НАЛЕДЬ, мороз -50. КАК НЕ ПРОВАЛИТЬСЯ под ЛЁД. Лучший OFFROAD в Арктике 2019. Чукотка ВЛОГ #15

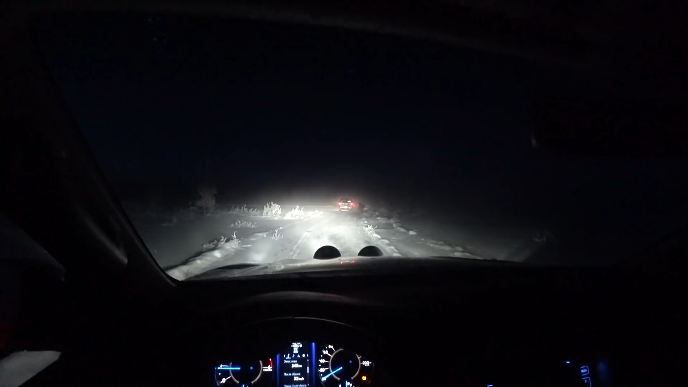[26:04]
Влад провалился, что ли, или упал, непонятно. Но продолжает при этом